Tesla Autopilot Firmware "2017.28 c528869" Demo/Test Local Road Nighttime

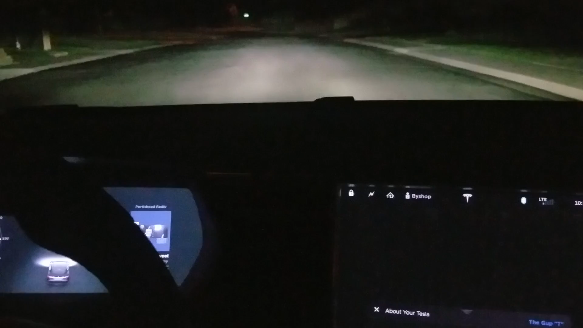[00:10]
Tesla Firmware. So, sorry I had to slow down because I actually need to read that one, I did not have that memorized. Alright, so the first test video that I'm going to do is going to be at night for this one, just because that's when I got the prompt. This appears to be a, unlike the previous, I think it was .92 or .96 release, that adjusted the range calculation for certain models of Tesla.
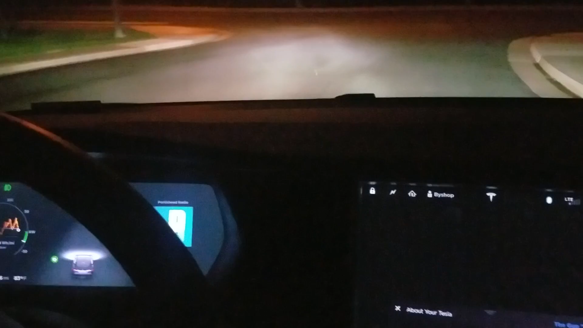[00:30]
This one does appear to actually be a wide release, within about 4 days it's already gone out to about 25% of the Tesla 5 fleet.
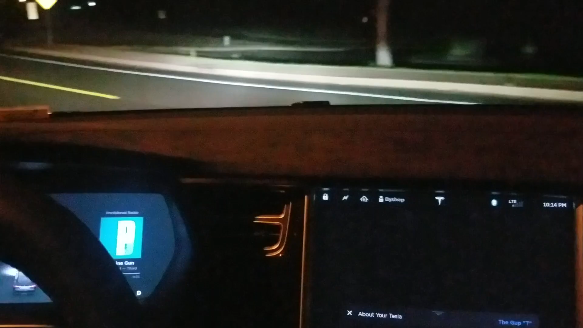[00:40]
Although the new version numbering that they're doing,
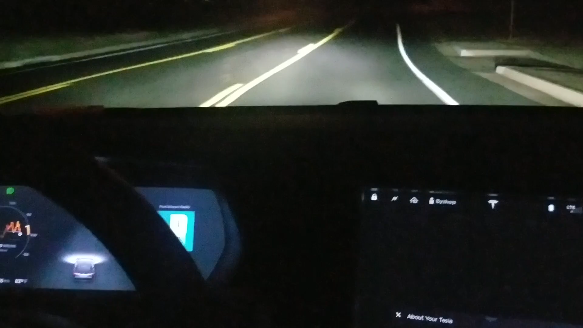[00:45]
unfortunately, is with Tesla 5, which uses, I'm guessing, um, some sort of, either alphabetical or numeric ordering, um, so it's actually reading this as like the oldest version right now, technically. So, I'm taking the same turn that I normally take at 30 miles an hour, making a quick camera adjustment so you can see a little more of the road, and hopefully get the instrument closer. And let's see how it goes. So, so far, similar to the previous version, um, I am seeing relatively narrow lane lines, uh, compared to the previous versions.
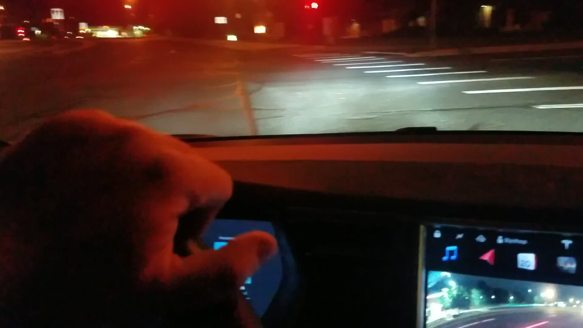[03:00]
But so far, this seems noticeably improved. All right, so I'm going to make our same right turn. I'll head to the center lane here. Engage the adaptive cruise control and autopilot. Boom. All right, and let's see how it does. Good job. Very nice. This section of the road is not particularly curvy. It's mostly a straight shot, so we'll just see how it does.
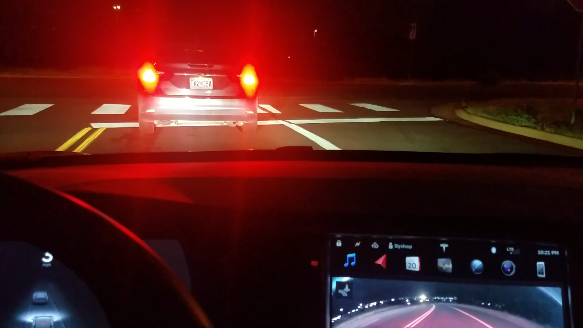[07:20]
This behavior looks a lot like the speed limit sign detection that the Autopilot 1 cars did. However, um, having done a little bit more testing, and you can even actually see just on this particular stretch of road, I keep passing by speed limit signs in areas where there is no GPS data for it, and it's not picking up the signs. So, even though the car is behaving in a fashion that might imply that it is not reading speed limit signs, it's just not picking it up in areas where it doesn't have GPS data. It's just that the accuracy of the GPS data has changed.
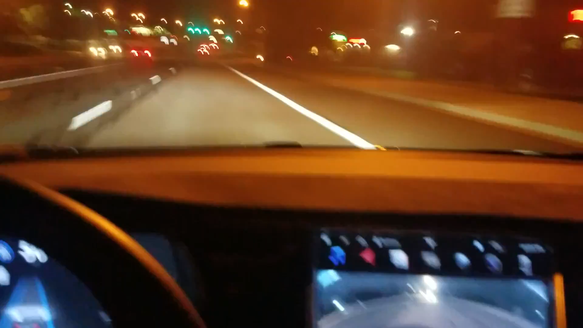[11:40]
I don't have to rely on any sort of special precipitation or weather condition. Well, let's see how it does on... Hmm. That's interesting. So one of the issues before I sign off that previous versions of Autopilot had for Hardware 2 cars is late detection of stopped vehicles when traveling at speed. That vehicle was not completely stopped, but the Autopilot was engaged a ways out from a vehicle that was nearly at a stop at the intersection, and it seemed like it detected it pretty early on, and it started braking, actually, just for the heck of a minute.